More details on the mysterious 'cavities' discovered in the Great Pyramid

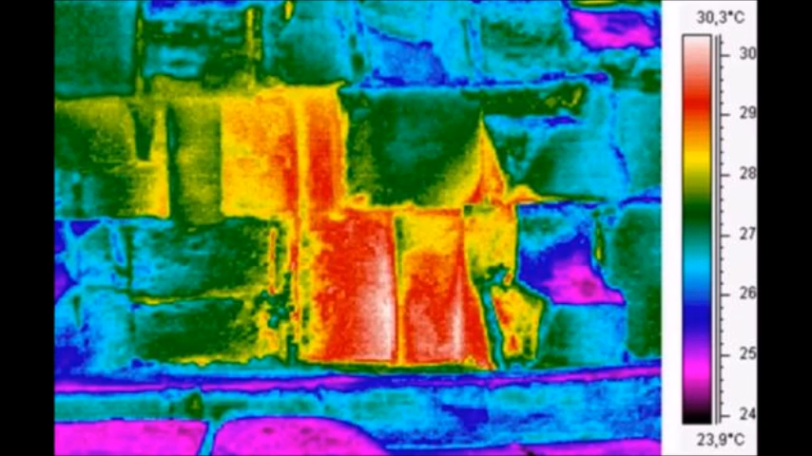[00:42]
On screen: scale top 30.3°C, scale bottom 23.9°C
A significant thermal anomaly was detected there a year ago by infrared specialist Jean-Claude Barr, right where four massive chevrons are visible overhanding the descending corridor.